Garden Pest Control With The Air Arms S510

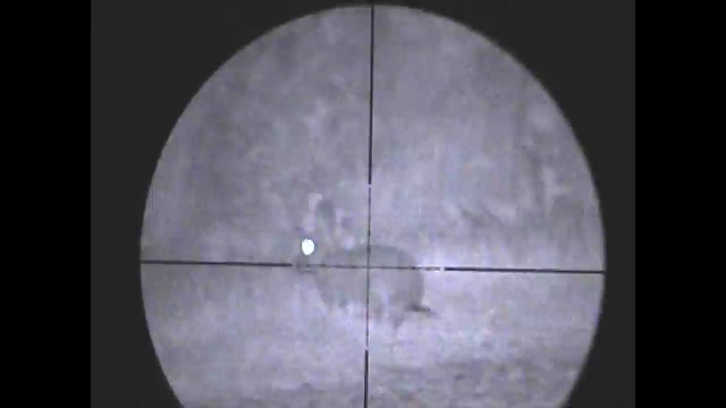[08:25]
one of the better shots had that evening there and just look at the height and
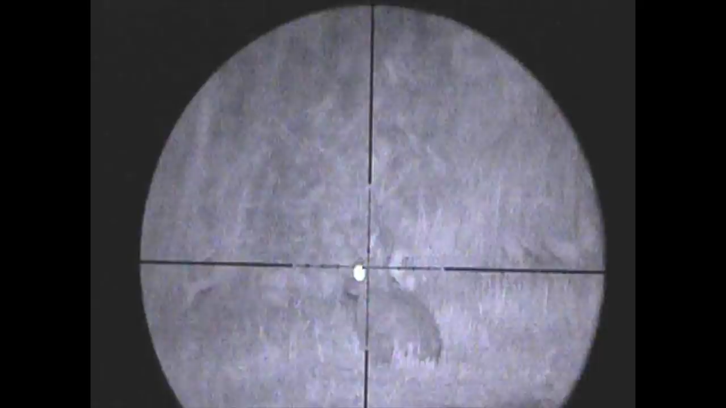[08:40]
the drop actually on this pellet but look at the height of the rabbit gets as soon as it's been slugged